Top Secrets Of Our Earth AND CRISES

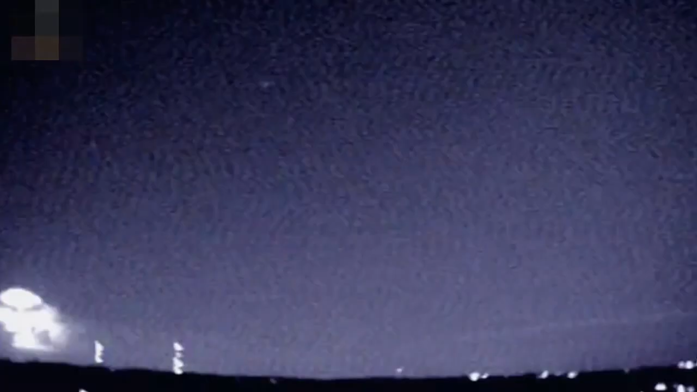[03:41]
Sprites form 25 miles or more above the cloud. A searingly hot lightning bolt is white. A Sprite is red.